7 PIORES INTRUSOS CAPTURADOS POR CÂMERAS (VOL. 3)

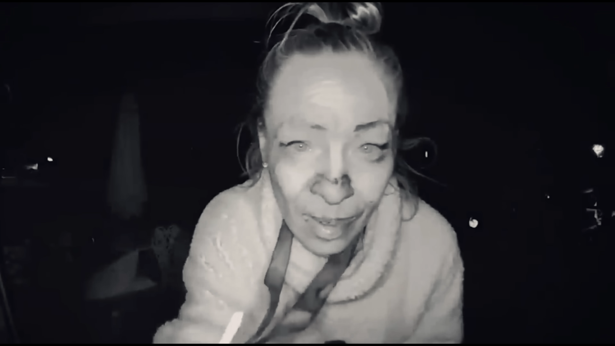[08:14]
Uma mulher, aparentemente, sobre a influência de substâncias, tenta abrir a casa com diversos tipos de chaves.
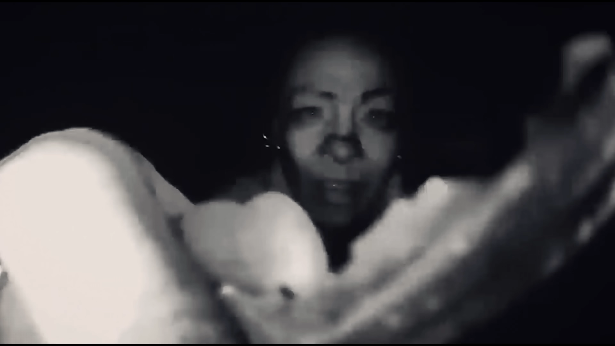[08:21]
Aparentemente, ela estava tão fora de si, que nem conseguiu reparar que aquela não era a sua casa.
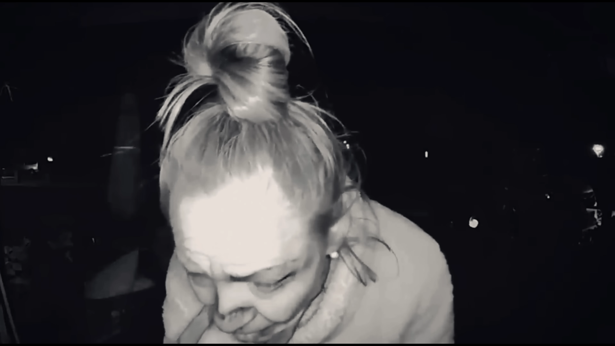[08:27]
Como estes locais não possuem nenhum portão ou grade, esses eventos acabam que se tornando comuns.
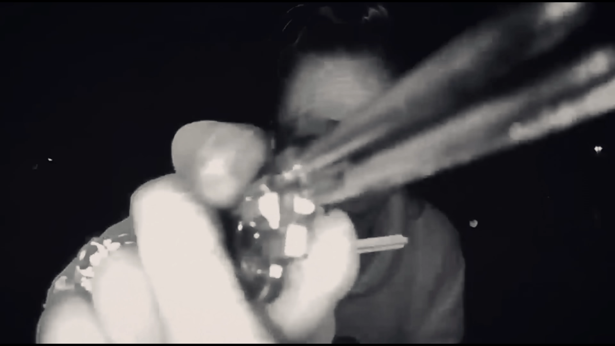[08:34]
E são bem bizarros.
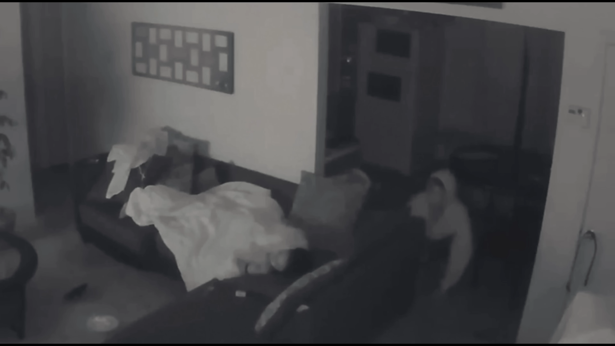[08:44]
Esse vídeo mostra um intruso agindo silenciosamente durante a noite. Estranhamente, ele começa a observar uma garota de nome Hania durante muito tempo. Ele fica ali parado, olhando a moradora, a qual tinha pegado no sono há muito tempo e não havia percebido a presença do homem na casa.
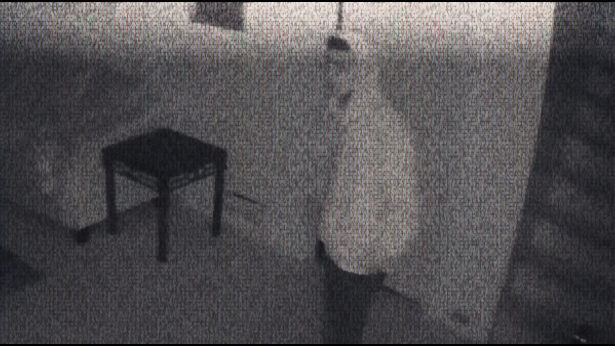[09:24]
Após vários minutos, a garota abre os olhos e vê o homem ali, simplesmente olhando para ela.
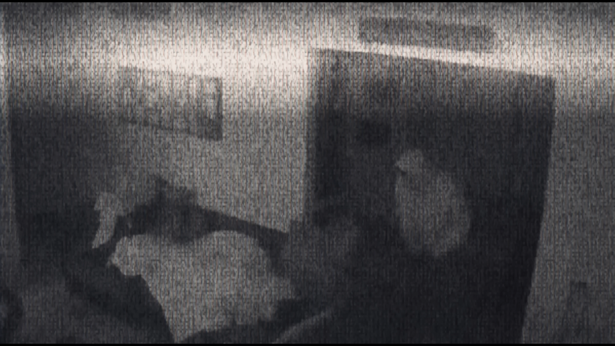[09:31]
Ela começou a gritar e o intruso fugiu. Segundo moradores, ele não havia levado nada, o que torna suas intenções completamente desconhecidas. E para nós, isso parece bom.